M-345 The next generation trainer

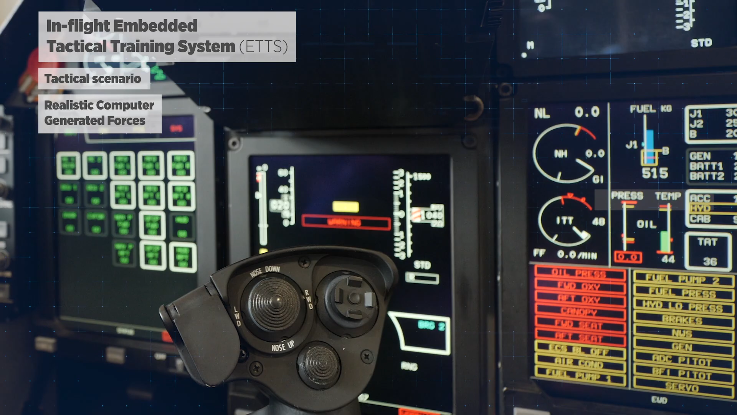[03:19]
onboard sensor including fire control radar, targeting pod, electronic countermeasure both active and passive.